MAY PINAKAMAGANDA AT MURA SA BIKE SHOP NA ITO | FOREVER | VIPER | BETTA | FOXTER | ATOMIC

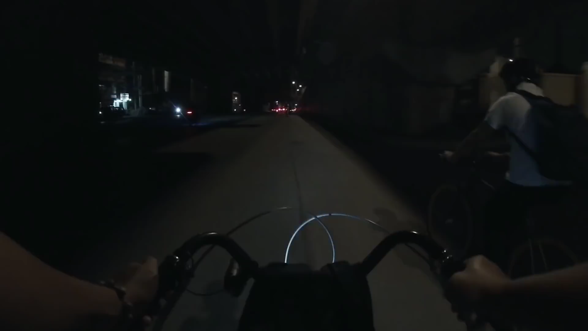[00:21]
Magandang gabi. Pwede lang ma-distort ng konti. Bibigyan lang sana kita ng ilaw sa likod. Konti ko lang ang ilaw eh.
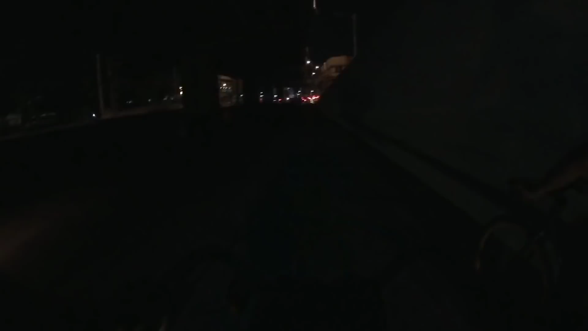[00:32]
Ilaw. Libre lang to. Libre lang to. Pwede natin yung sa tabi. Tabi.
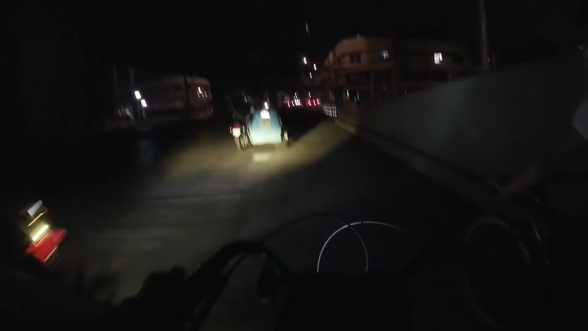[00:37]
Oh, wait na. Dito tayo. Medyo safe tayo dito.
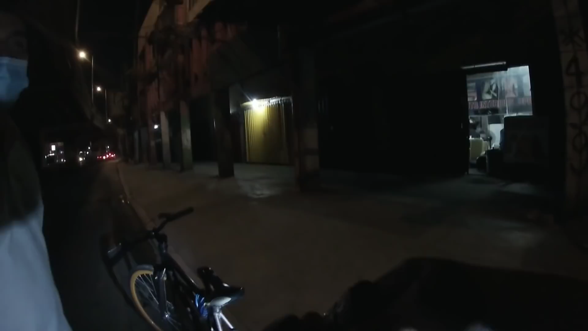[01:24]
Dito kahaba ng Araneta, papuntang Santa Mesa. Medyo madilim dito kasi under construction. Tapos malamang mabibili sa sasakyan.
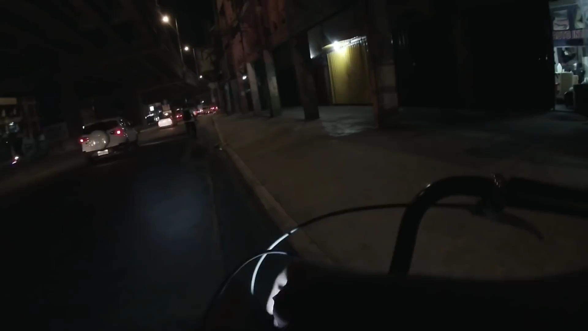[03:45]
Kapa ng Araneta, madilim. Tumaraga sa pa mga sasakyan.